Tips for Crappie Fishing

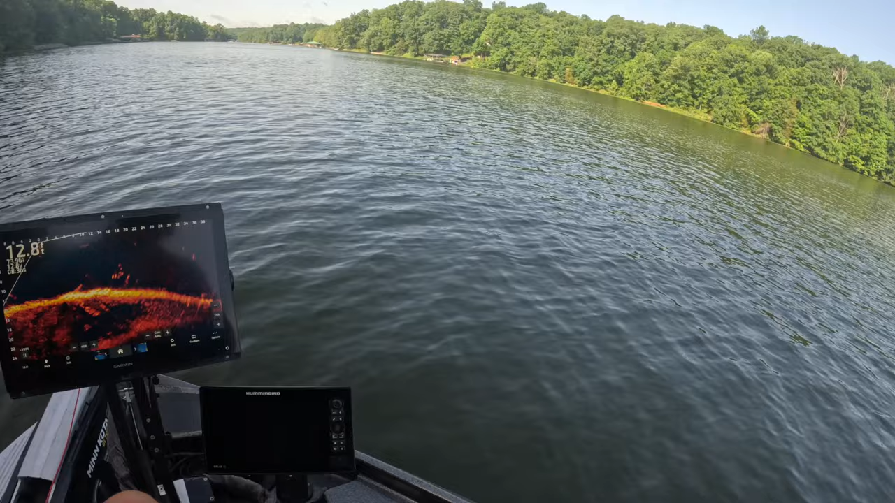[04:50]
not a big fish but could be a keeper on some lakes but not here good pile though good line of fish right there
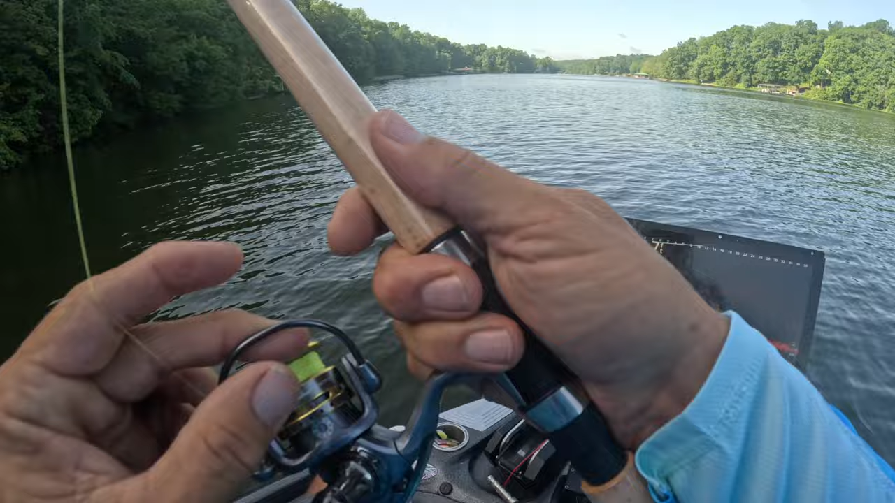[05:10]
sometimes I will try to go vertical just
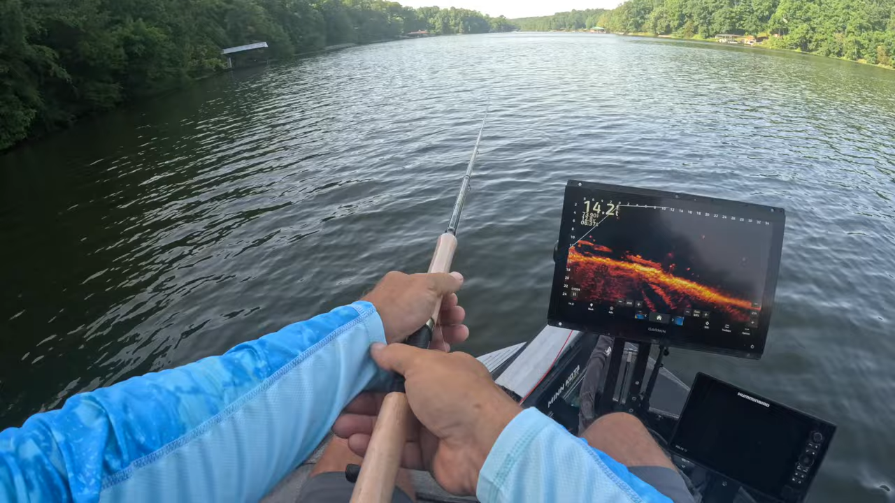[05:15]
to see if presentation speed is the real problem here and that's what we're doing right here we're just kind of we have some fish that are on it right now BAM so we just slowed it down we got a bite immediately better fish still not what we're looking for but either way we know they're here there we go